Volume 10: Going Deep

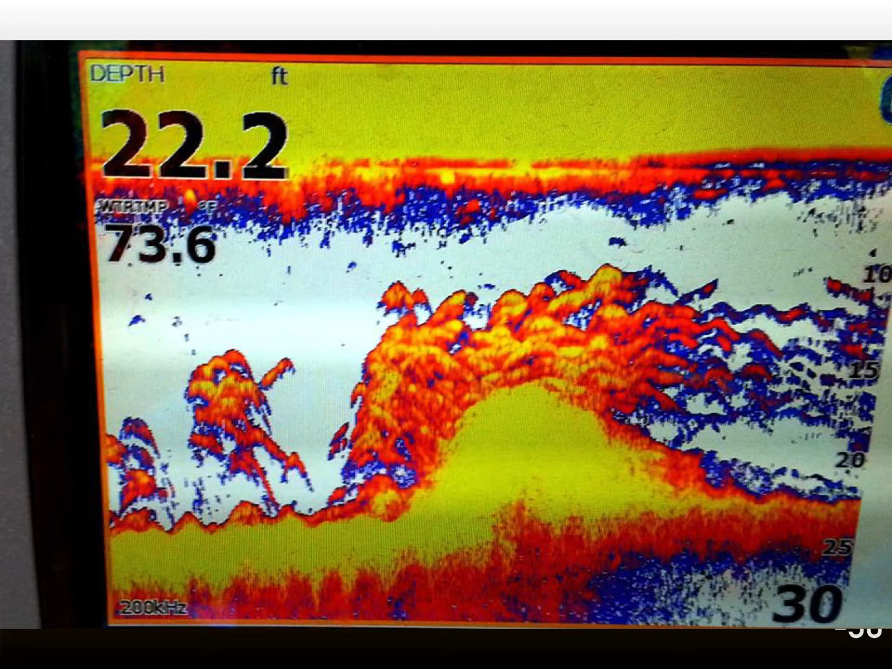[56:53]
On screen: depth 22.2 ft
but that is a sure sign you're in the right spot something is going on down there and there's a hump coming off the river bottom with a ton of fish around it that appear to be active so we're going to drop a spoon down there about 15 20 feet and jerk it back up and see what happens here's where somebody did that so they see the fish on the graph right there if you see the 642 on the time right there that green and yellow and red line coming out that's a fish you see the spoon going down
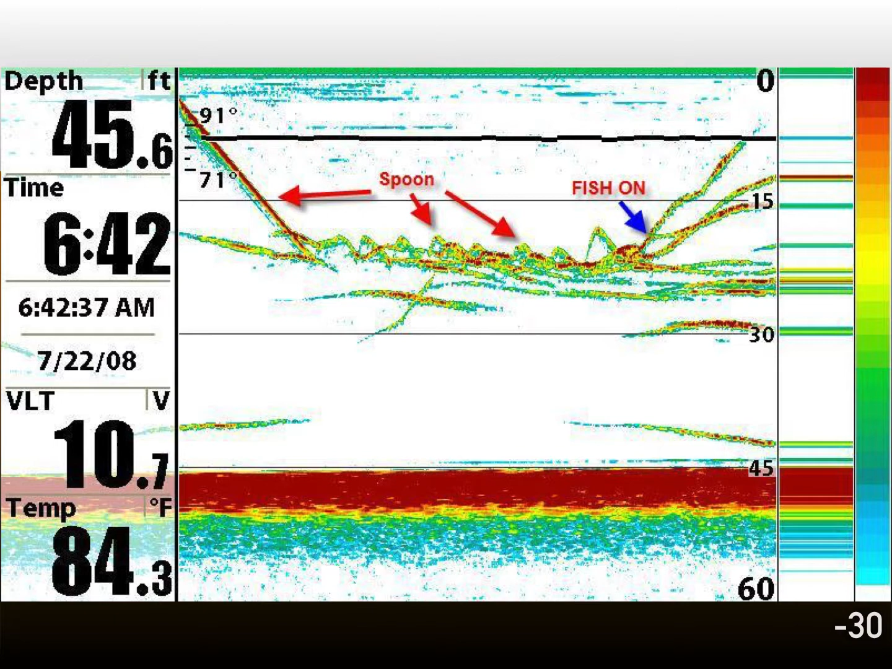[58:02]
On screen: depth 45.6 ft, water 84.3°F
having a depth finder really helps you fish open water in the winter and the summer extremely well when you can play a video game with them it makes for a fun little day with a spoon or some other type of drop bait but this is just one example where this fella knew exactly what he was doing while he was watching his graph